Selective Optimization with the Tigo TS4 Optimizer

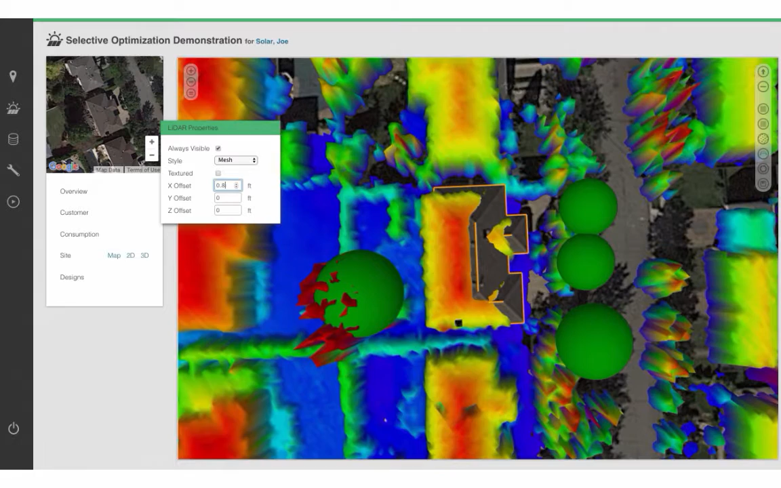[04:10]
by adjusting the XY coordinates of this dataset.
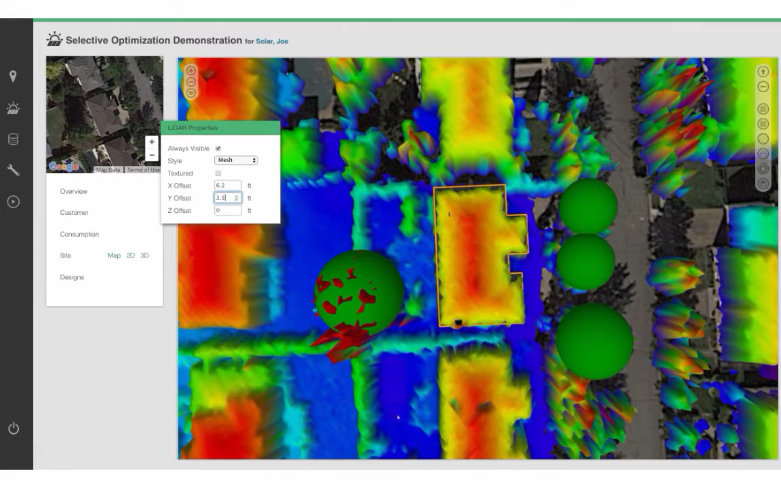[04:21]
That looks good to me. And now that I've done so, I will go back up here, click on Lift Roofs, and you can see that Aurora will automatically change the slope and the height of the building to match up exactly with LiDAR. Now, this is really important because we want as accurate as possible a remote site assessment in order for us to model
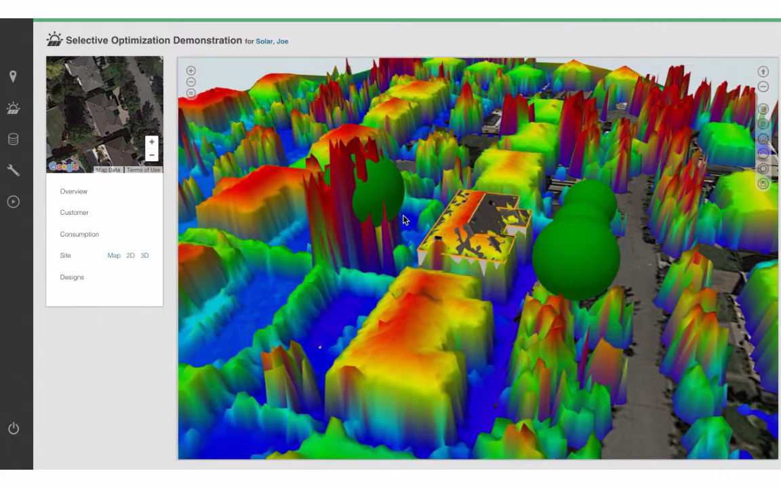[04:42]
the true benefits we get from the Tygo TS-4. I'm also going to adjust the height of this tree to match up with what I see in the LiDAR data.
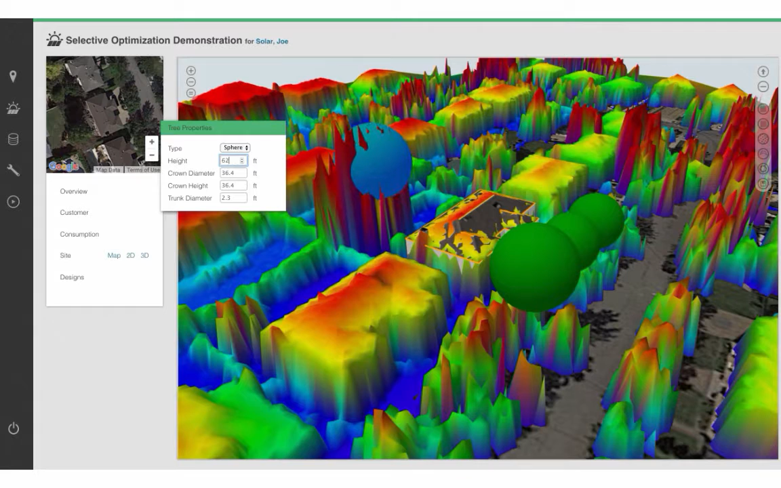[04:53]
Switch it from a sphere to more of a cone structure. I can do the same for the trees in front over here. I'll select these two, and I will lower their heights to around 25 feet, and change their crown diameters to around 20 feet or so. We can also adjust the settings to show metric measurements, if that is important for the region in which you're operating. Okay, great.
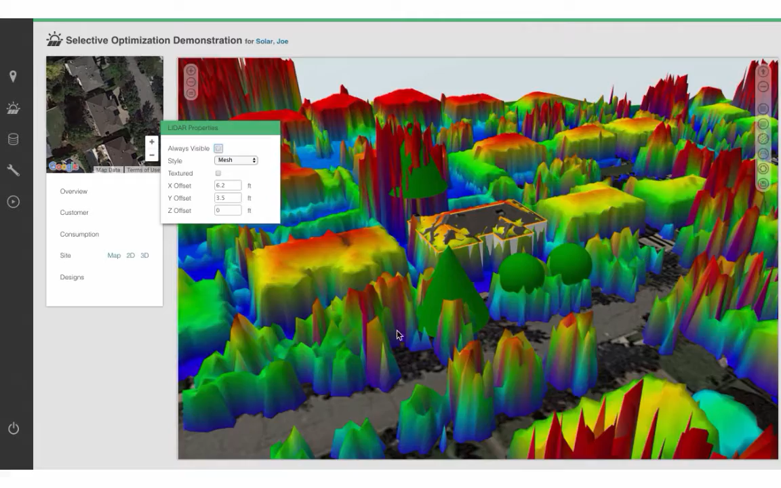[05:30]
At this point, I feel very confident that we have an accurate remote site assessment, so I'll take away my LiDAR data. And I will just demonstrate some characteristics of this site. If I click on the Toggle Sun Path icon over here,